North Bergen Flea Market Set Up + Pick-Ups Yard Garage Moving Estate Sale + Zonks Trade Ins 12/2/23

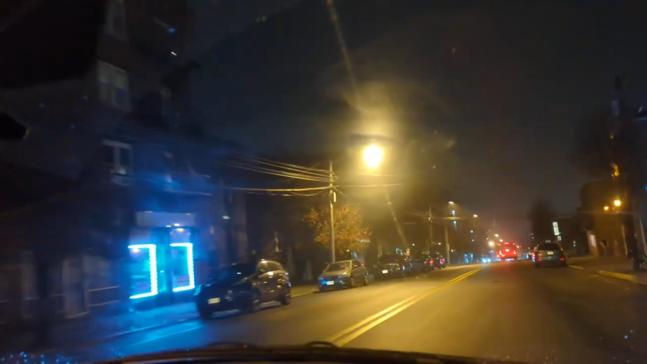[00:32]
There's a guy crossing the street I see him. He's got his reflectors. Does he? Yeah, there's skinny things are reflectors on his jacket They're not very big, but I saw them.